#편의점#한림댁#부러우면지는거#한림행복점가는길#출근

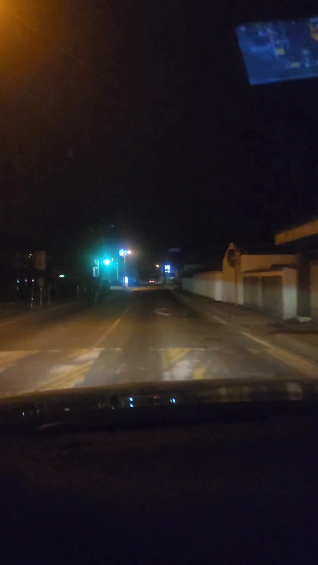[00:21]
정말 안붙다 그쵸? 이렇게 가는길 오른쪽이 저희 세물댁입니다. 새벽길이라서 차가 안막힌다는 장점이지만 너무 가끔씩 무섭다는 생각도 들어요.
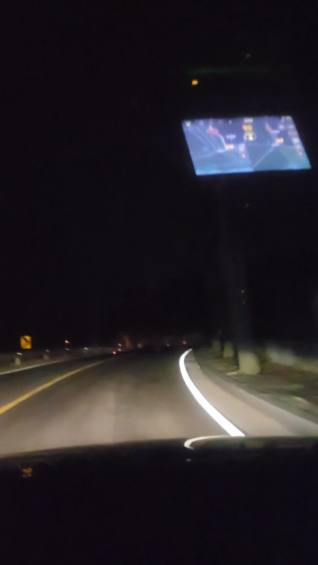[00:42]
제가 이 매장을 처음 구경하러 갔을때 이 길을 처음 왔을때 와 무섭다 우리 딸내미랑 처음 가서 딸내미도 무섭다 이랬거든요 그 길을 제가 그때는 몰랐는데 매일매일 아침마다 가게 된줄을요. 지금 안보시겠지만 이쪽에 화포천 생태 섭취가 있습니다. 우리 한림에서는 아직 손님들도 많이 오시고 아주 유명한 곳이라고 하더라구요. 아직 저도 가보지는 못했네요. 한번 가보고 싶습니다. 일요일이었죠. 그날 아울릴맛 가면서 우리 딸내미한테 현아 우리 쪽에도 이제 있으니까 한번 산책해볼까 했더니 딸내미가 싫어!
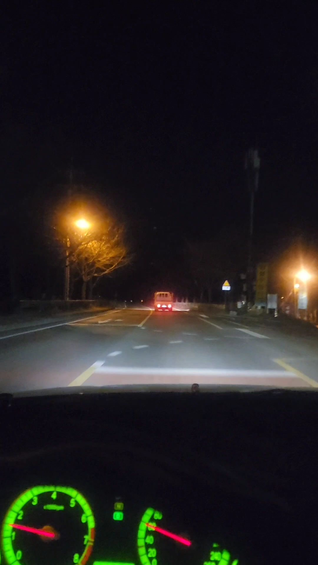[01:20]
왼쪽에는 가끔 안개가 끼면 멋진 풍경이 연출됩니다. 저번 날 어떤 손님이 오셨어요. 여기 안개가 많이 기냐고. 근데 말투와 억양이 이쪽 분이 아니셔서 선생님 죄송한데 말투가 너무너무 듣기 좋습니다. 혹시 어디에서 오셨나 여쭤보니까 서울에서 왔다고 하시더라구요. 역시 드라마에서나 그런 때는 들으면 그냥 뭐 그런데 실제로 들으면 설마 너무너무 부드럽더라구요. 그래서 이쪽에 안개가 끼고 아주아주 멋지다고 해서 출사 사진 찍으러 오셨다고 하더라구요. 오 그러시냐고.
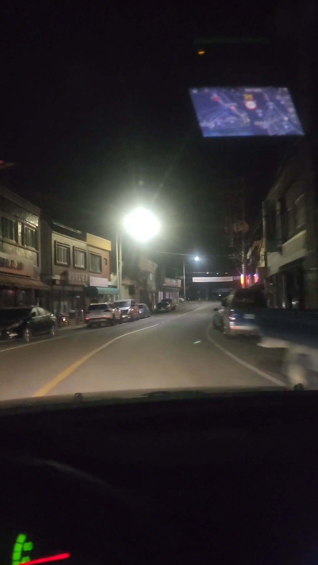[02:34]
마을로 들어왔거든요. 왼쪽에는 이제 곧 저희 행정 담당을 하고 있는 면사무소.
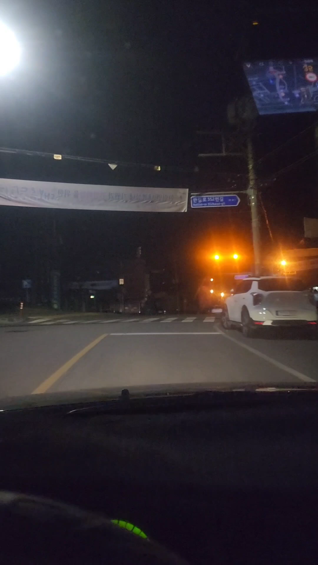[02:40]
행정복지센터자 한림의 행정복지센터자 면사무소. 그리고 오른쪽에는 저희 하성동 커피.
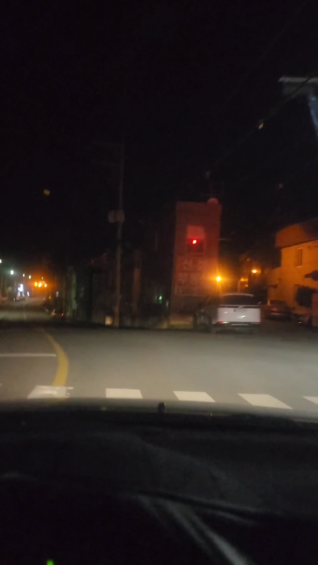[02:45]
혹시 저기 보이시나요? 그전에 그때 깜빡깜빡깜빡깜빡하는 신호등기 때 왼쪽에 저희 한림 행복점 지지스 매장이 있습니다.
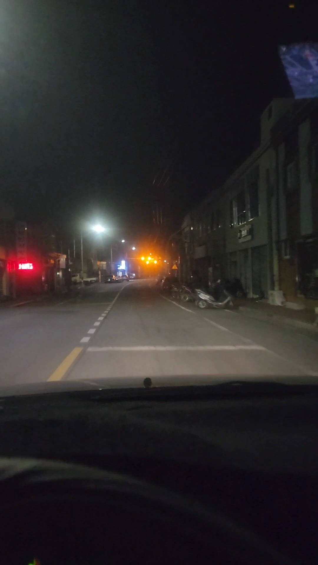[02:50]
잠시 후 촬영 단속가입니다. 저는 오른쪽에 자료를 세울 거고요. 이쪽에 보이시죠?